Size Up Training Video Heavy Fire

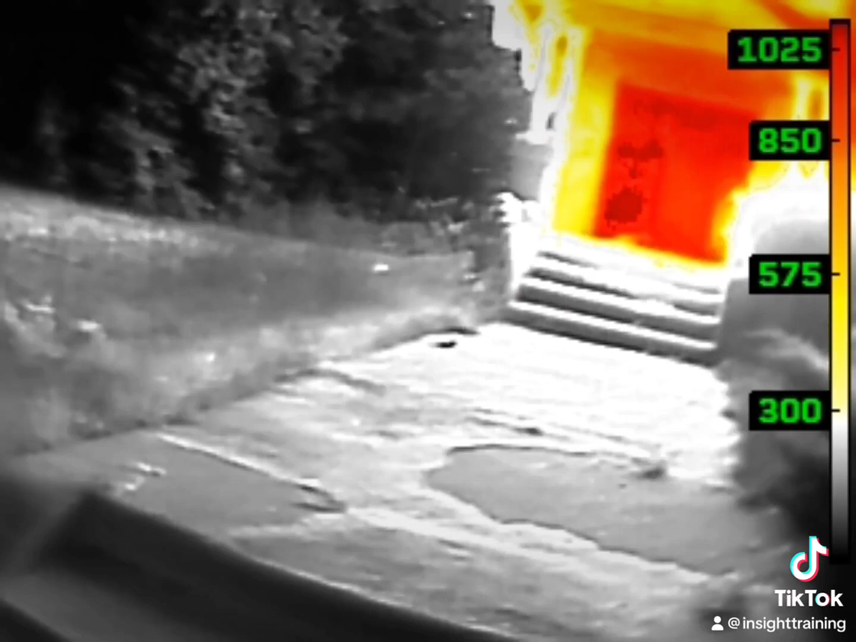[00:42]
So we do have fire transferring heat and products of combustion into the attic.
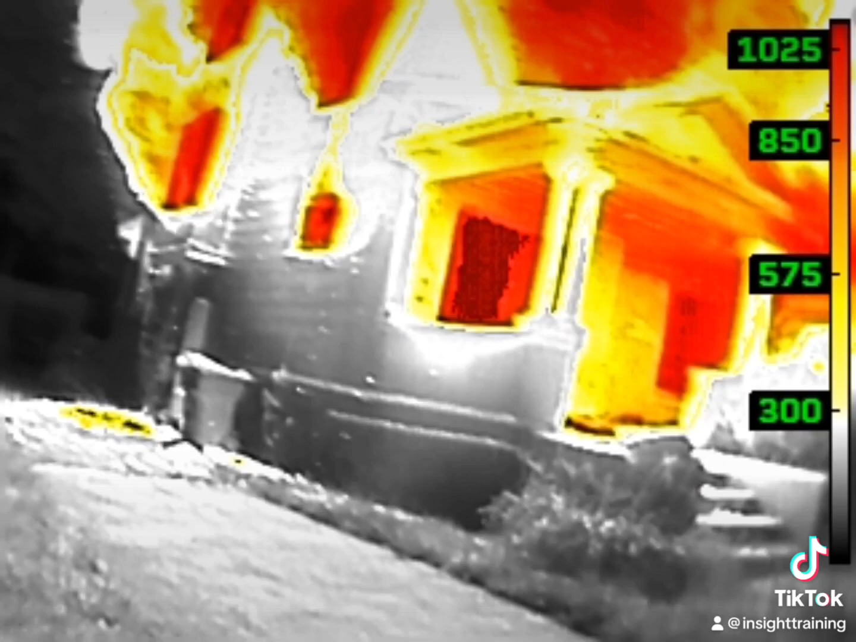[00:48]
Notice how much heat is transferring out into the structures around it, the next-door neighbor's house, the trees, the bushes.
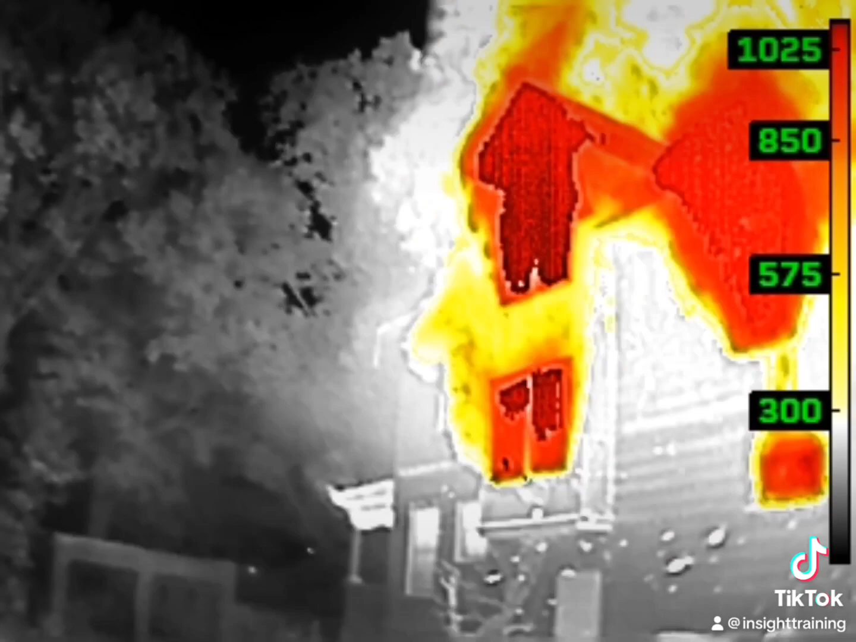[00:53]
As we come around this side, we see that the majority of our fire and heat is on the Bravo Division, and we confirm the basement doors we thought.
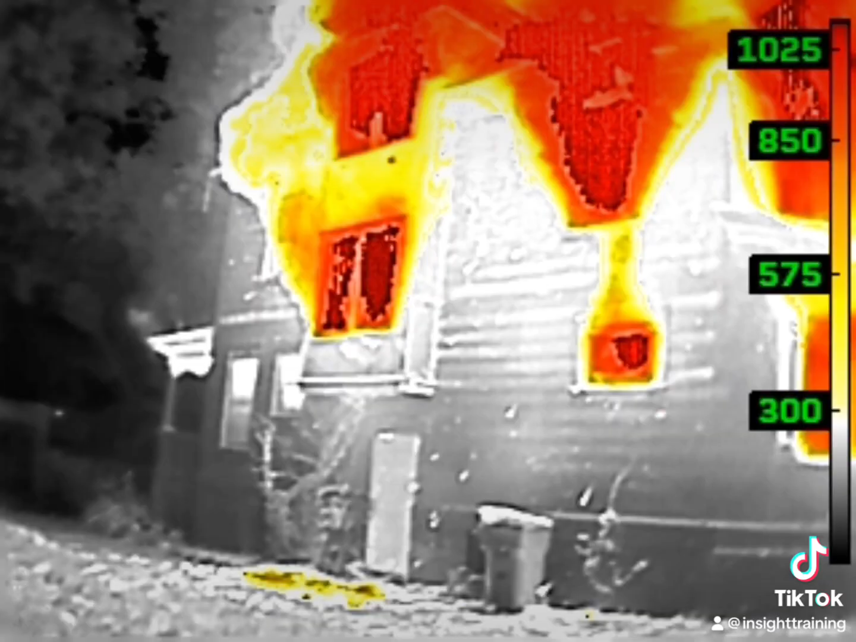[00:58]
This has a lot more heat and fire than we thought. However, there is survivable space within this structure.
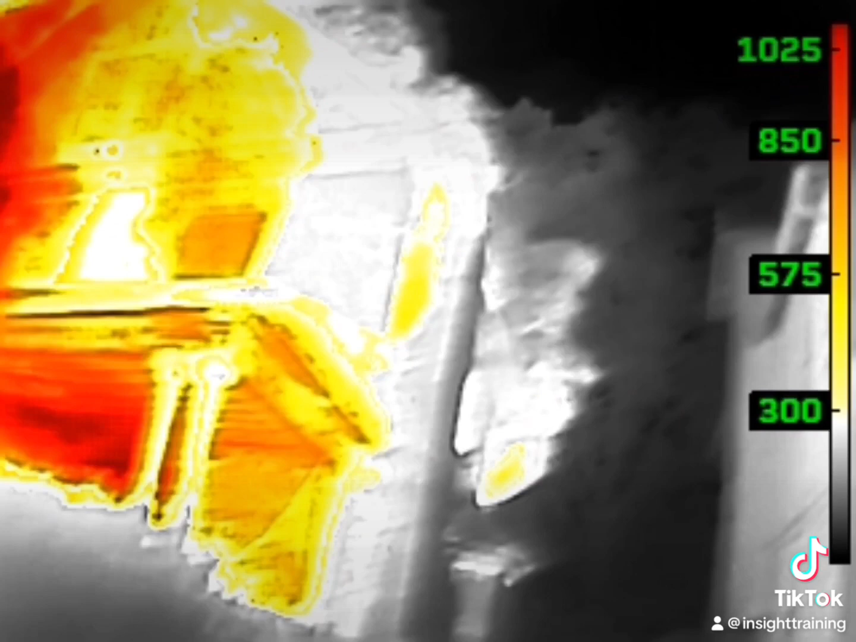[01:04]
It allows us to push forward and get our line in place and determine where we can search and how we can effectively mitigate this problem.